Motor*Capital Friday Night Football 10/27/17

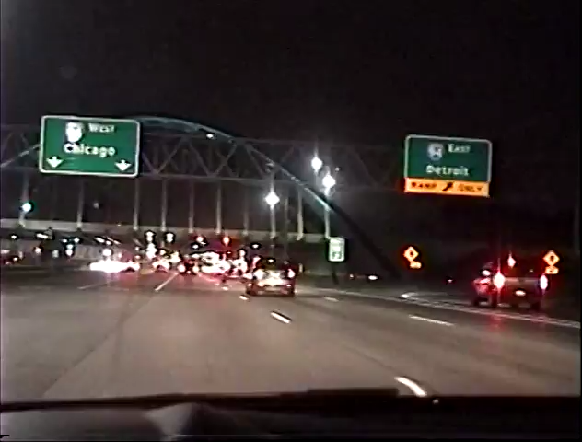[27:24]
Okay, I live near the football bridge, so you can see it's football inspired.